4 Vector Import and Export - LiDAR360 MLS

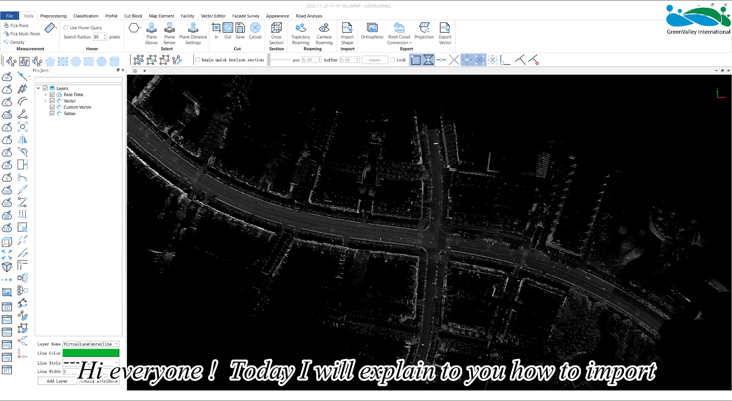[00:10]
Hi everyone, today I will explain to you how to import external vectors into LiDAR 360 MLS for viewing and editing and how to export the results in the database as vectors.
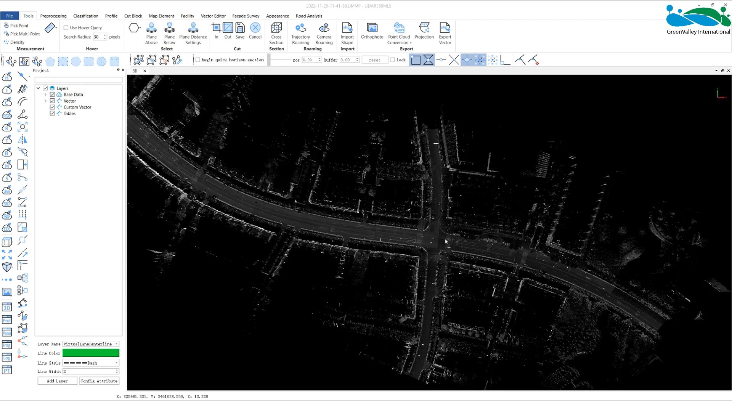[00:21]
Regarding the import of vectors into the software, the software has two places for this operation. The first is in the menu bar, the import vector button on the tool page, just in the vector list.
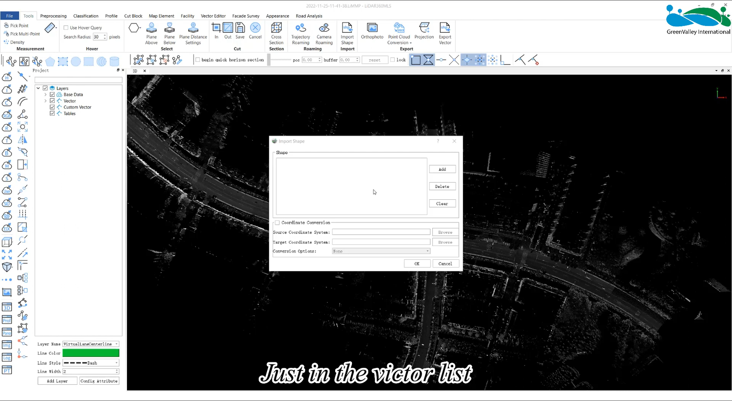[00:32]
Through the add button, select and load all the external vectors that need to be imported.
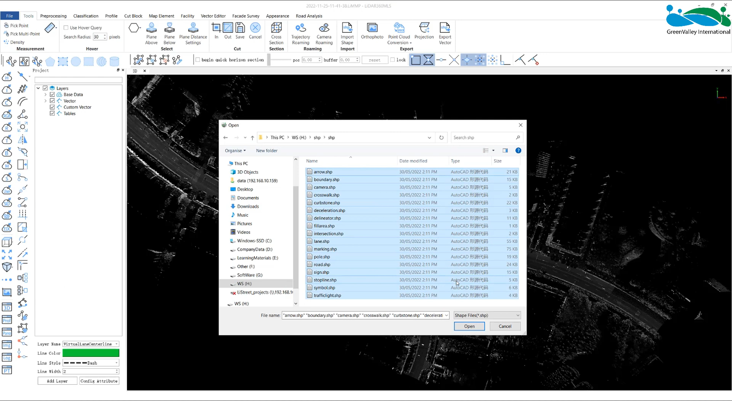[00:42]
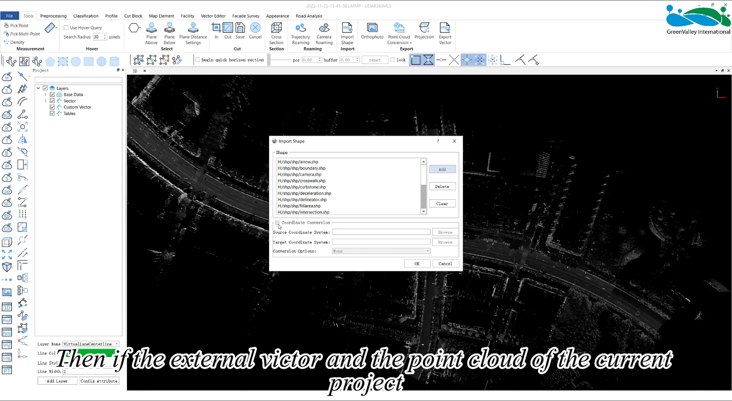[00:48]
Then, if the external vector and the point cloud of the current project are not in the same coordinate system,
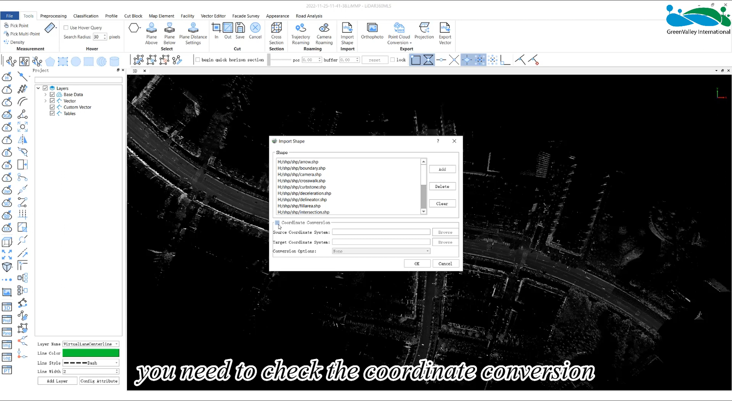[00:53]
you need to check the coordinate conversion and convert the coordinate system of the vector into the coordinate system of the point cloud so that it can be displayed normally after importing.
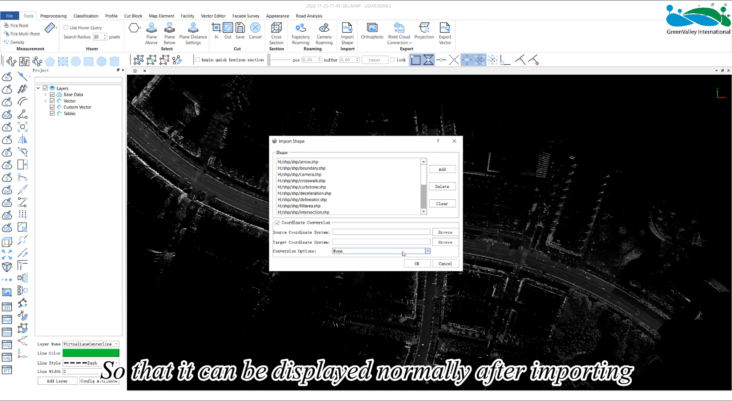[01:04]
Click OK and the external vector
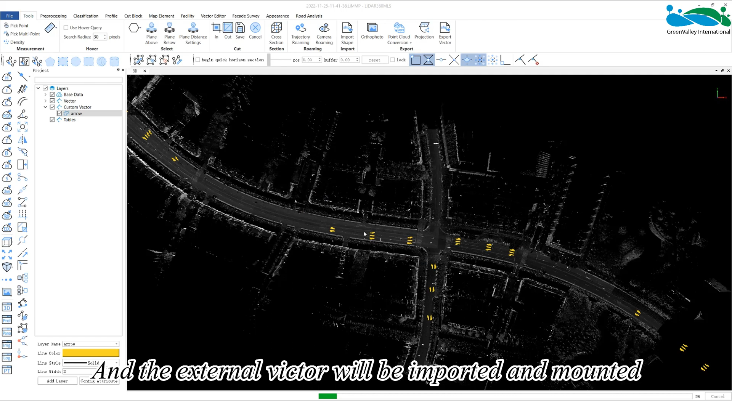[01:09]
will be imported and mounted under the custom vector root node of the directory tree. If the externally imported vector has a different name than the software embedded layer or the established layer,
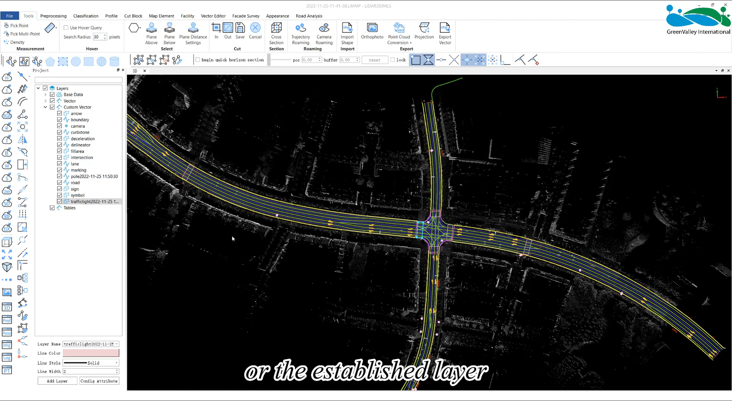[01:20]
it will be directly mounted under the custom node. If the externally imported vector has the same name as the existing layer in the current project when importing,
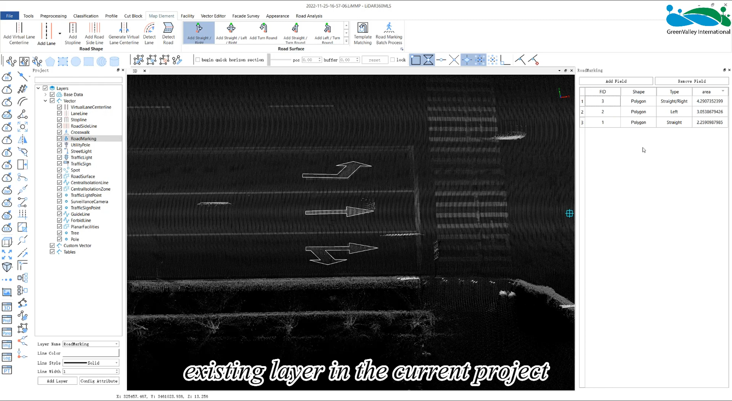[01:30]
only the geometry will be automatically imported into the same layer name. Note that only the geometry will be imported,
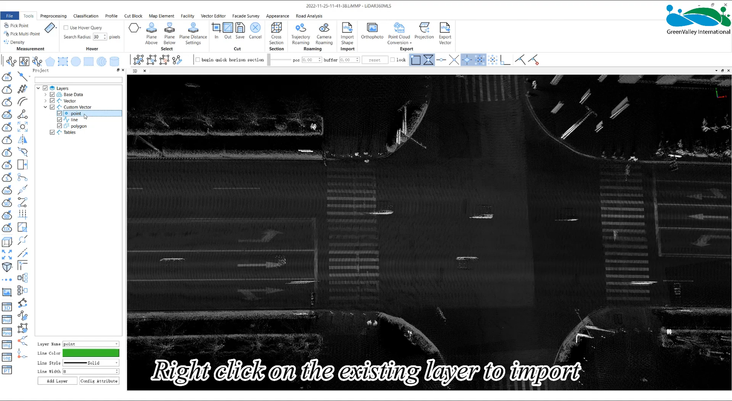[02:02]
Because this is equivalent to a certain layer that I have determined that I want to import,
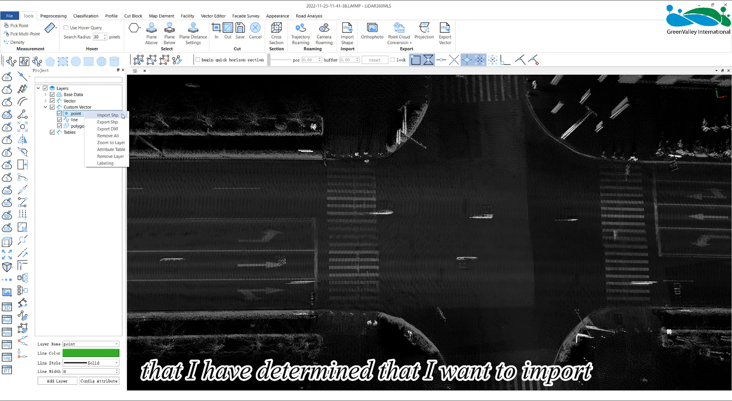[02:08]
that is, to import the existing layers of the project, it is a one-to-one import.
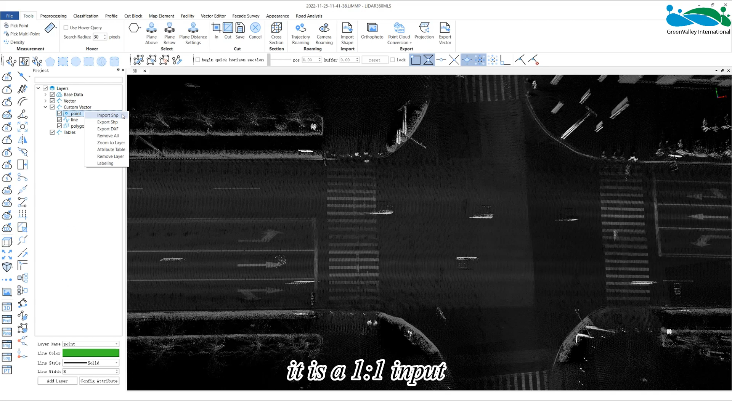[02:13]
However, it should be noted here that the software distinguishes between point, line, and surface layers. That is, the line layer in the project.
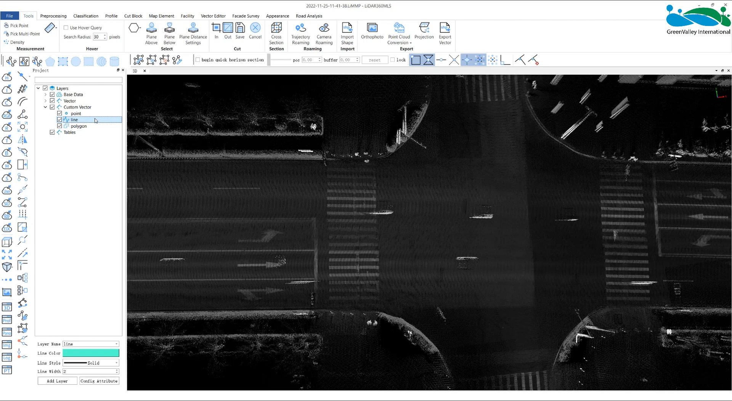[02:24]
Only the geometry of the external line layer can be stored in it, and other types of layers cannot be stored.
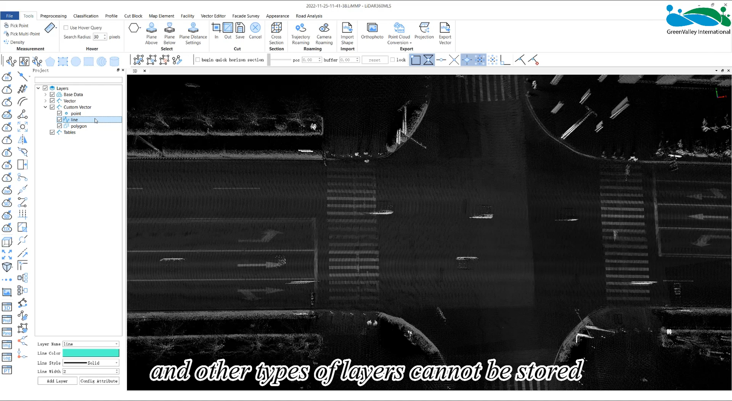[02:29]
For example, I select the lane line layer and right-click to import,
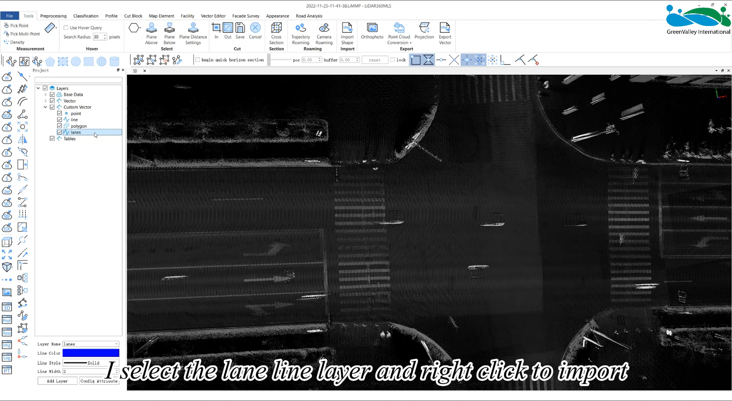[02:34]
but I select a surface layer.
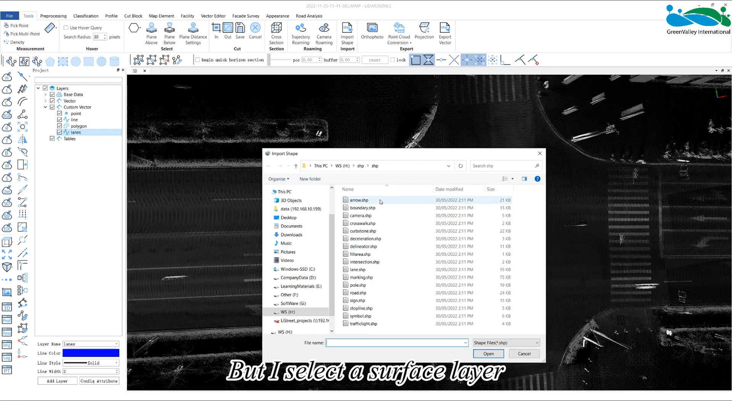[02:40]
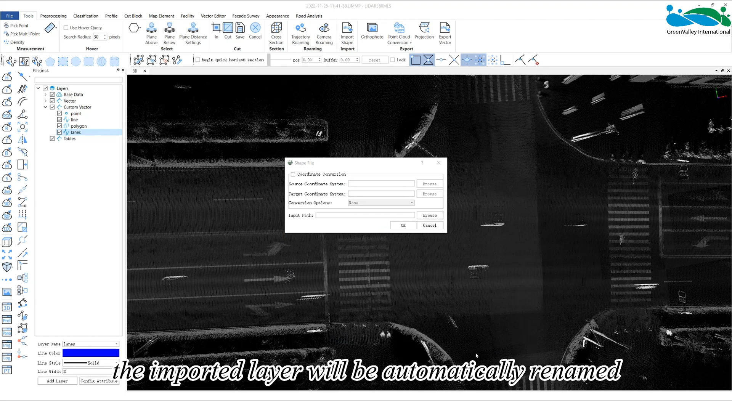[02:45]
After importing, the imported layer will be automatically renamed by the software to a custom layer of the time you selected the layer suffix to import.
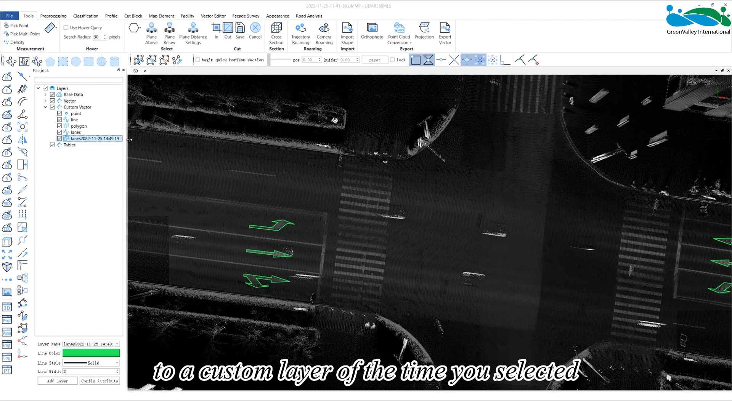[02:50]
Using this import method, please note, if there is no vector with the same name in the project,
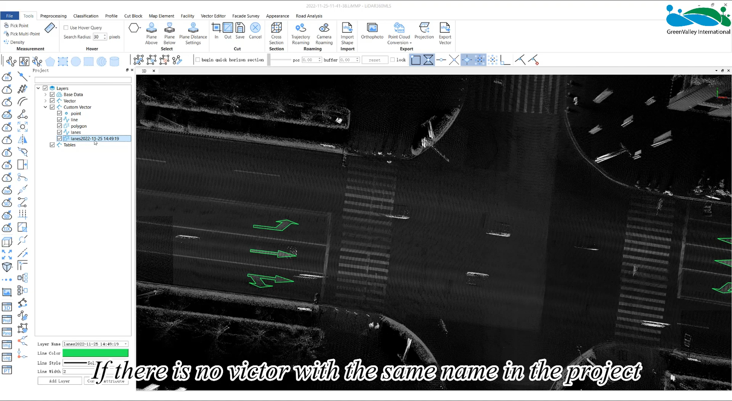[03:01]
then the geometry and attributes of the external vector are imported together.
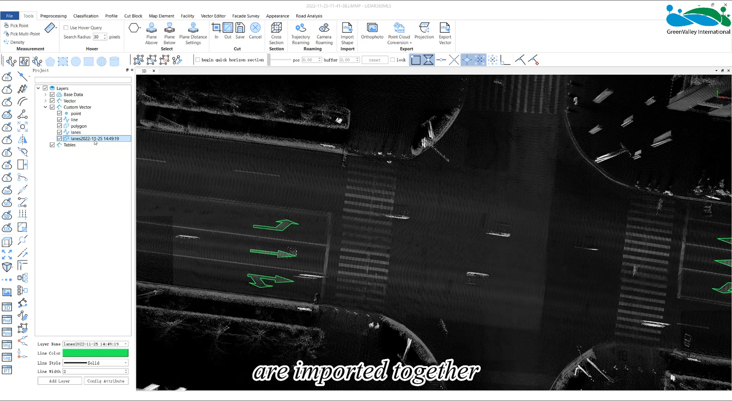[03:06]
If there is a vector with the same name in the project, the external vector will only be merged with the geometry.
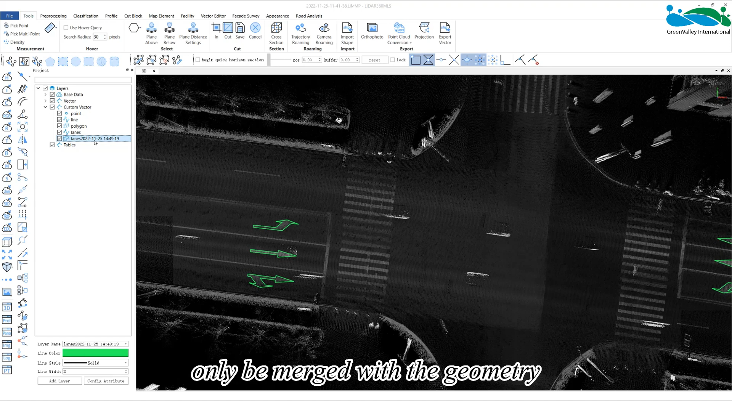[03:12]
Now let's talk about vector exporting. There are also two locations for vector export in the software. One is the export vector button in the tool selection. In the interface, click the vector you want to export.
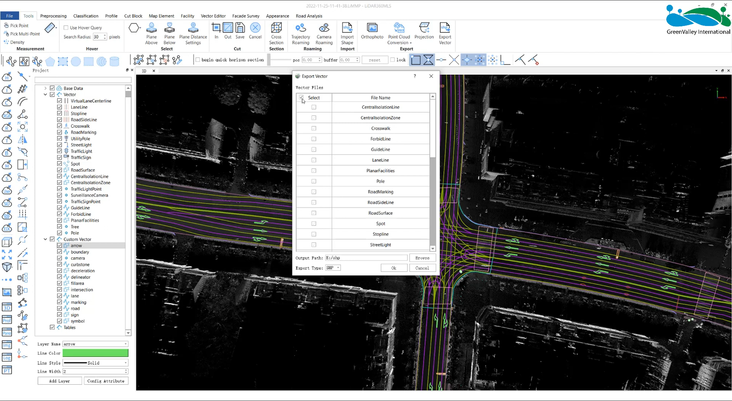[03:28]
Select a save folder and export it.
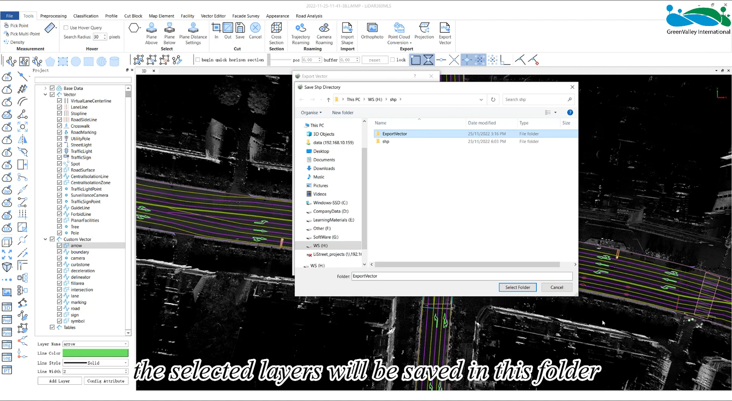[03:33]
The selected layers will be saved in this folder after exporting.